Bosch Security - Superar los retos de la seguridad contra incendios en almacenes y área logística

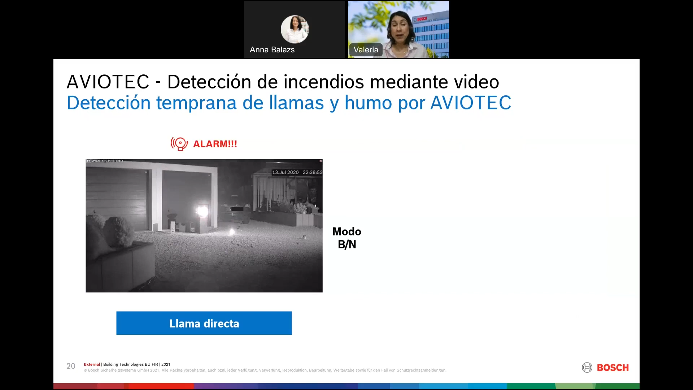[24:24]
Como podemos ver aquí, se tiene la alarma activada para la presencia de llama.